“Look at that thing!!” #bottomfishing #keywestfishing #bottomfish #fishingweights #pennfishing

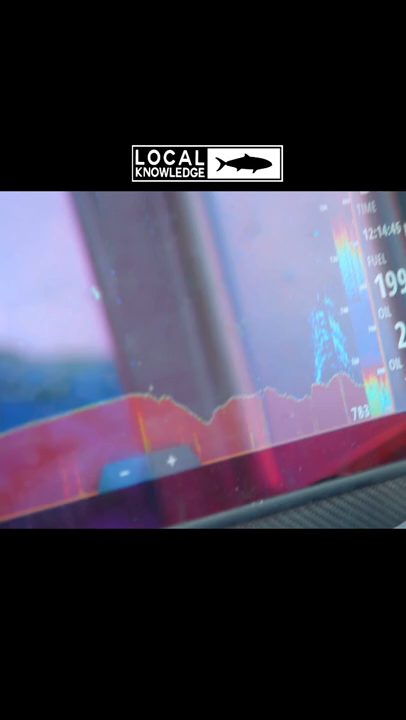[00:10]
that's a grouper our goal was to see what's down there we're gonna get eyes on what's down there driving over this bottom fishing this bottom and i have no idea